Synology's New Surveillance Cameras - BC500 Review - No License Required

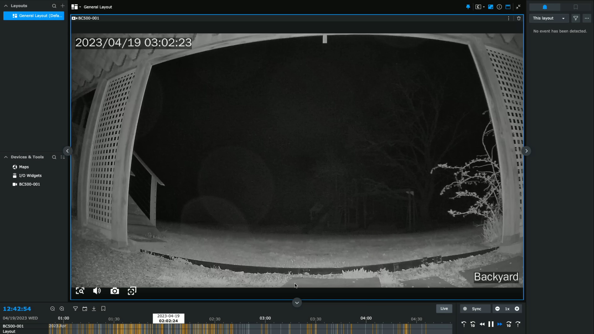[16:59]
to do first though is show you the quality of the night vision and if we go back to like two o'clock in the morning here you can see what that looks like so obviously the illuminator is going to be much more effective closer to the camera than it is further away all of these motion events are those bugs that are flying by throughout the evening so there are some settings that i still need to adjust here because i was getting a ton of motion detection events even after i made some of the adjustments that i talked about earlier but i've got a very dark backyard so this is kind of an environment where you might
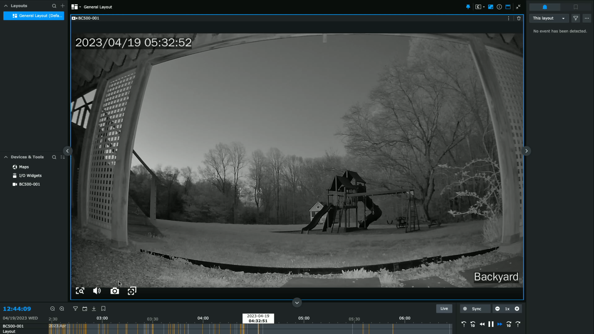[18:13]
again if it's totally dark like my backyard i think you might need a little bit more there another cool feature let me go to the live view here is the ability to